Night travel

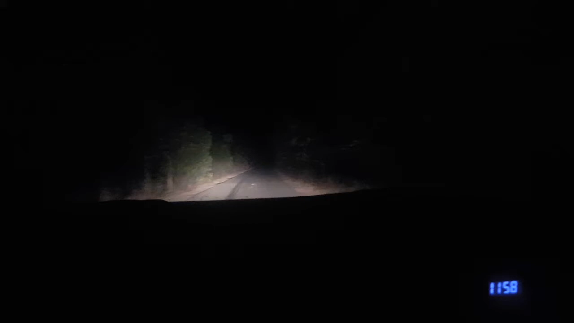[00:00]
once again is midnight, and we are passing through the same tree line. So beautiful and somewhat scary at this time, because it's almost exactly it's midnight and we are passing through the same tree line.